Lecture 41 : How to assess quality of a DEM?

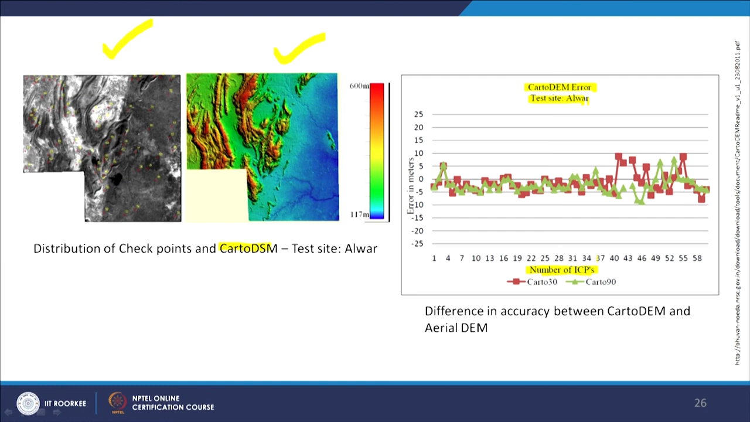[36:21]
ICPs are there and you can keep checking the errors in meters. So, various ways one can represent how errors are varying in a digital elevation model.
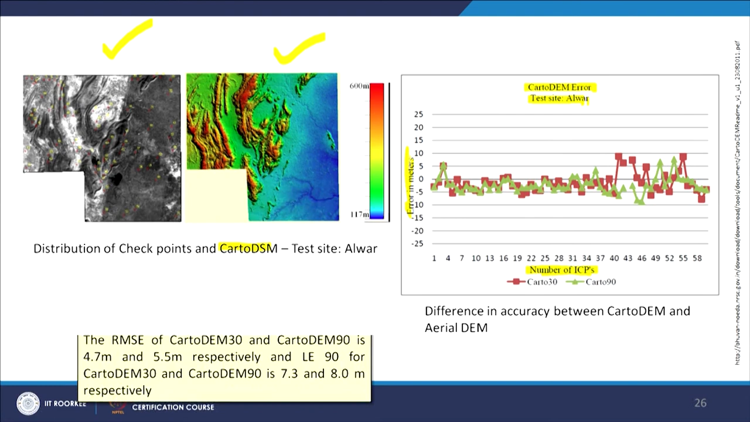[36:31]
And of course, RMSE will give you overall picture but not the especially varying errors present in a digital elevation model.